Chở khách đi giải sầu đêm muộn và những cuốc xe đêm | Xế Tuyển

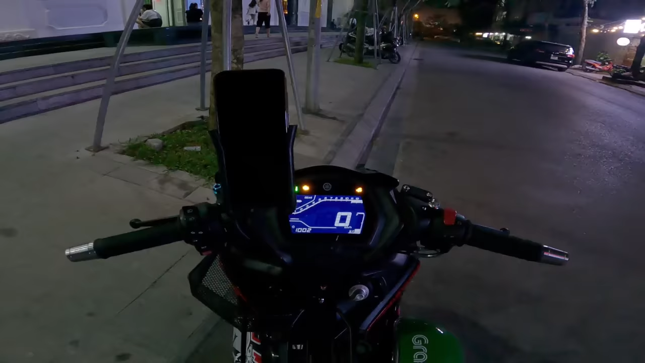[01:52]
Và buổi tối ngày chúng ta tiếp tục quay trở lại với kênh YouTube của Xé Tuyển để cùng ngắm đường phố Hà Nội và xem cuộc sống về đêm sẽ như thế nào. Hôm nay là một buổi tối cuối tuần và hiện tại bây giờ là 10 giờ đêm rồi. Chúng ta vừa xong một chuyến đầu tiên và hiện tại đang ở tòa chung cư bên Mỹ Đình. Chung cư ban đêm thì thường rất ít khi người ta đi đó, nên là mình sẽ di chuyển về giờ này chắc chỉ có quanh quanh mấy quán nhậu rồi.
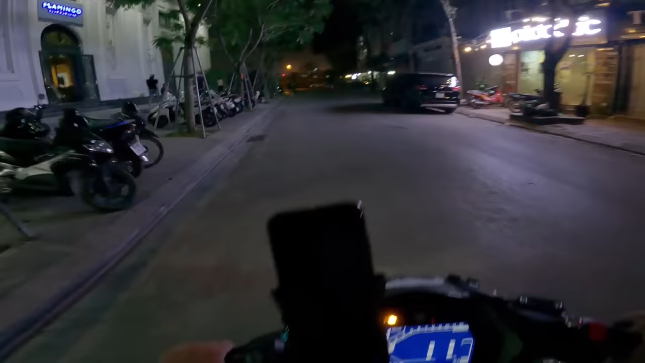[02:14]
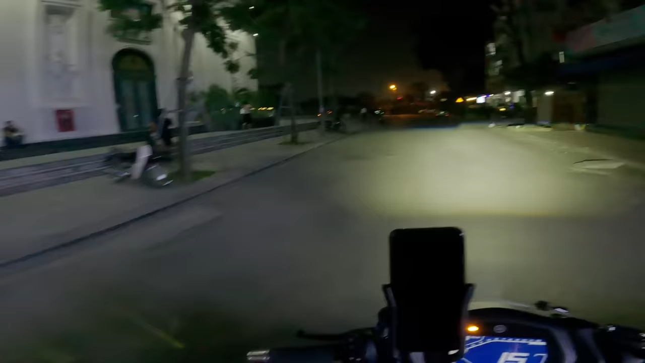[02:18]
10 giờ thì cũng chưa phải là muộn mà cũng không phải là sớm. Thế giờ này giờ ẩm ương và cũng hơi xui rồi.
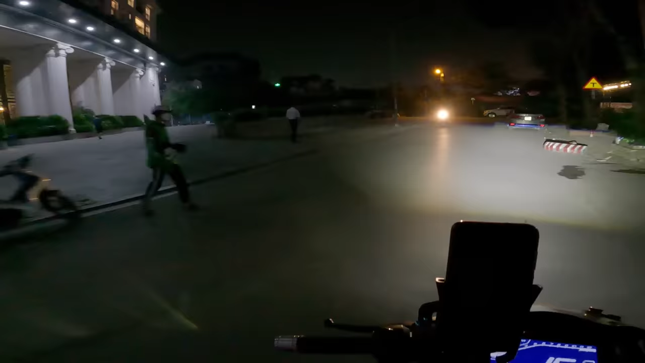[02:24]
Chúng ta lại sang Đình Thôn thôi. Nghe chừng kịch bản có vẻ quen quen giống video lần trước anh em ạ.
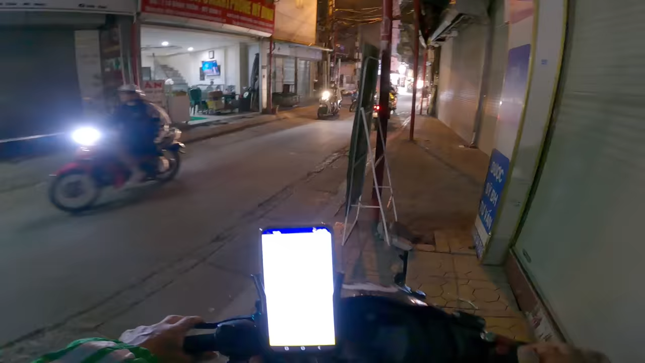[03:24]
Sau mấy phút chờ đợi thì mình có một đơn hàng nhưng mà ở The Garden thôi.
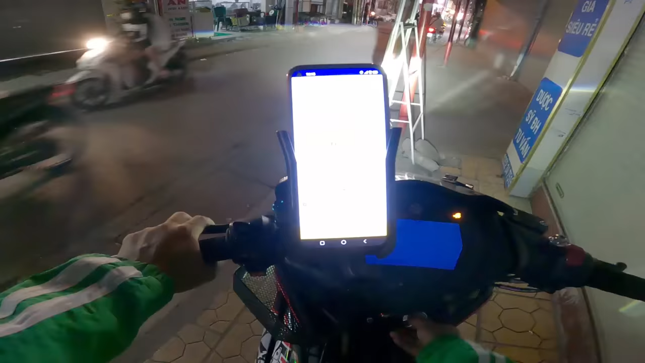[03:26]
Nó không phải ở khu này. Khu đấy cách đây khoảng 200-300 mét.
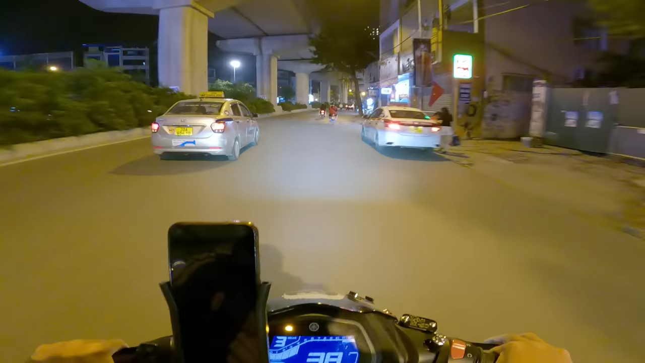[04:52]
Dừng ở đâu bảo anh nhá. Đi vào ngách này à?
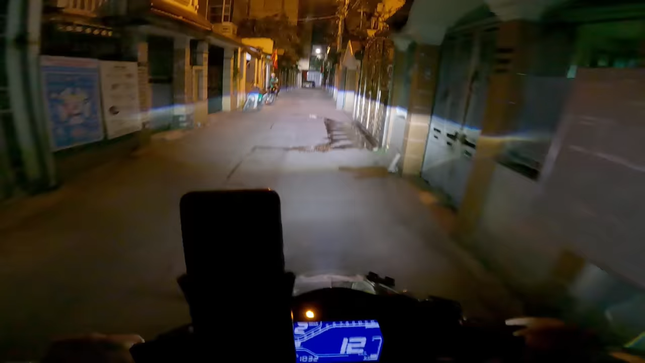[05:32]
Thường thì cái thời gian này thì người ta một là đi làm về nên là khá là mệt mỏi, nên là mình không muốn gọi là bắt chuyện nhiều ấy. Nếu mà người ta muốn tâm sự, muốn chia sẻ thì mình mới nói chuyện thôi.
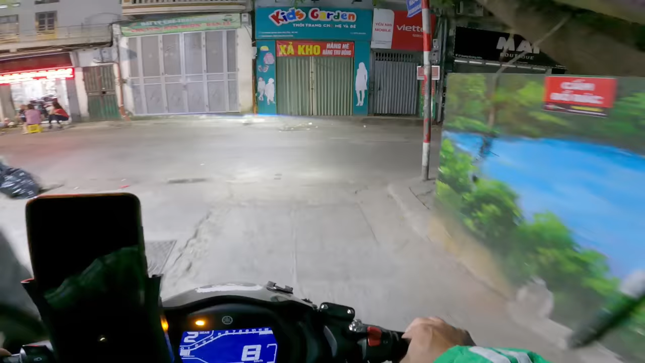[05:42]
Không thì mình không gắng để nói chuyện với người ta được, để cho người ta gọi là nghỉ ngơi sau một ngày dài vất vả. Và đa số là ban đêm thì chủ yếu là con gái người ta đặt xe là nhiều. Còn con trai thì người ta thường là tự đi xe của mình. Wow, chú cơ động đã bắt đầu đi làm rồi. Ok, mình sẽ đi đón một bạn nam thì phải.
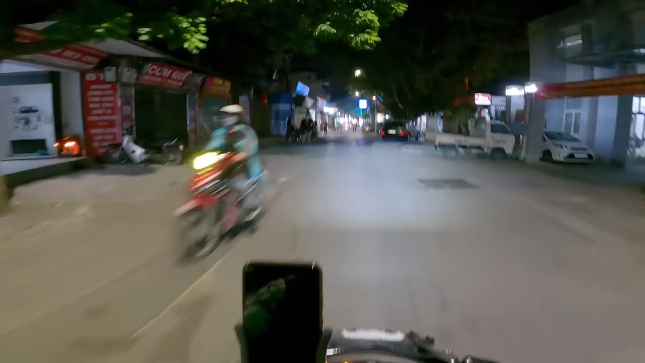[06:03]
Ở ngay trong ngõ trong đường Hoàng Hàm này. Wow, lâu lắm rồi mình không vào ngõ này. Ngõ này cũng là một trong những ngõ ăn đêm.
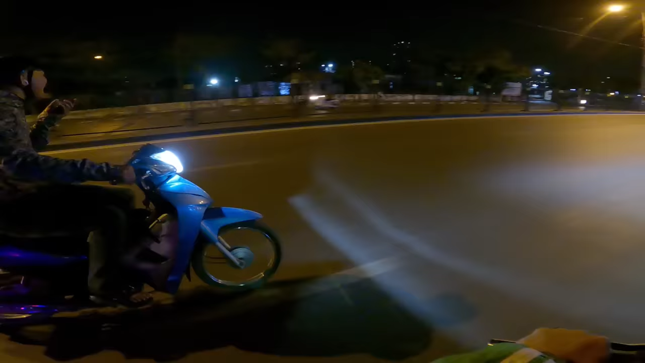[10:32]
Anh dừng đâu anh ơi? Cho anh sang bên kia em ơi.
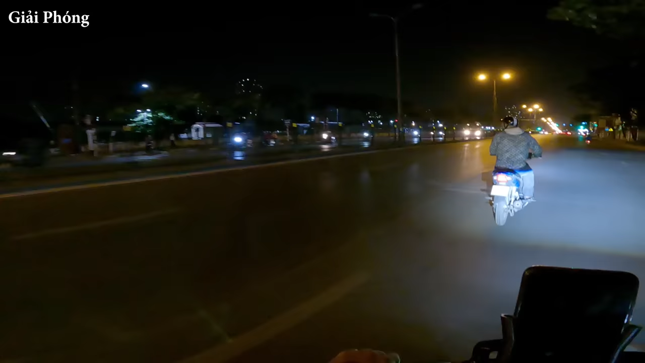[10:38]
Anh dừng bên này à? Đúng rồi. Nghĩa là quay xuống đèn đỏ quay sang ấy.
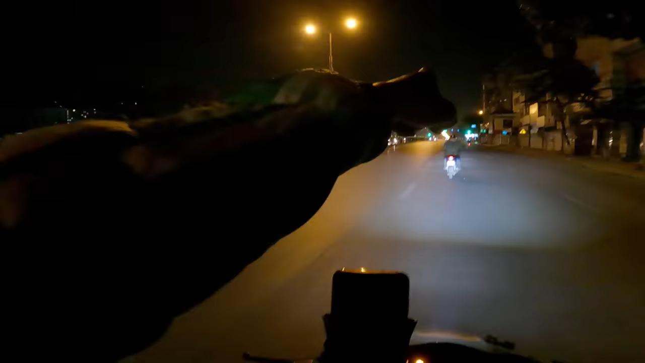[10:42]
Đúng rồi, em đứng cho mặt rồi.
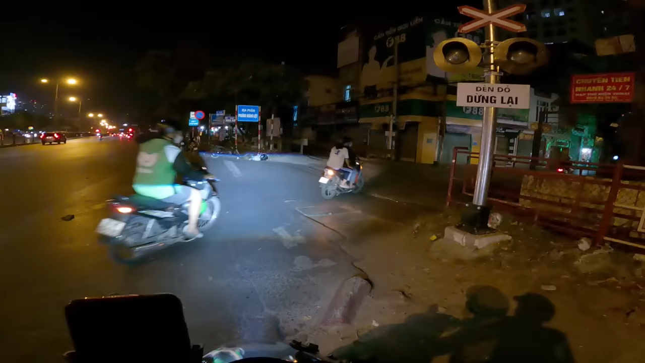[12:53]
Đâu à? Đây đây đây, cứ đứng sau tí thôi.
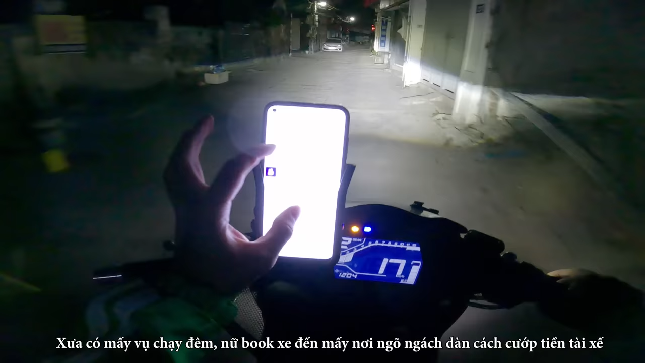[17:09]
Đây thấy bản đồ nó chỉ cái đây cơ.